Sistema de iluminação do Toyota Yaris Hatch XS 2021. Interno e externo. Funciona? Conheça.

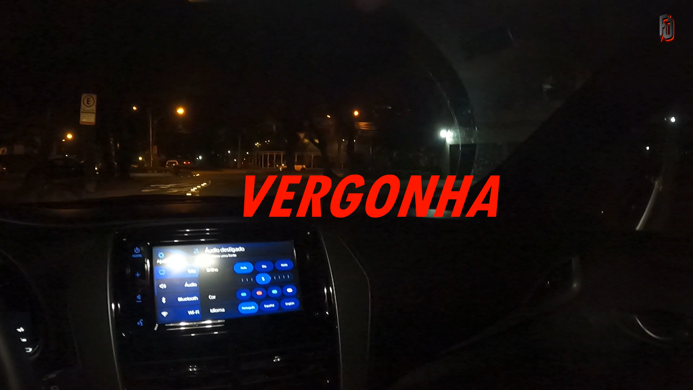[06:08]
Outra crítica que eu faço é que essa iluminação aqui, perfeito, eu acho que ela é muito pra frente.